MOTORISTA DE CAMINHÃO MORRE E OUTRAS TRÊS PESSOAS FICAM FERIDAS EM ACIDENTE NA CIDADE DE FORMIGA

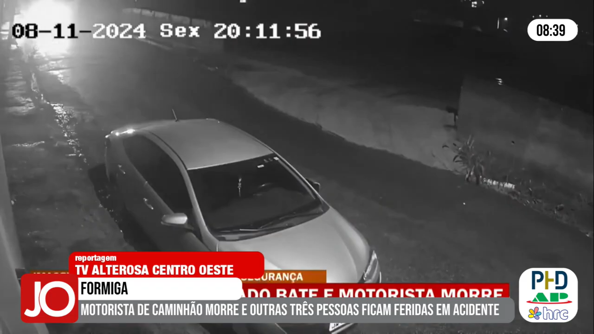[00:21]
Câmeras de segurança registram o momento em que o caminhão, carregado com móveis de escritório, aparentemente sem freios, desce a rua arrastando o Corolla. No carro estão dois rapazes de 29 e 27 anos e na carreta está o motorista e o menino de sete anos que seria neto dele.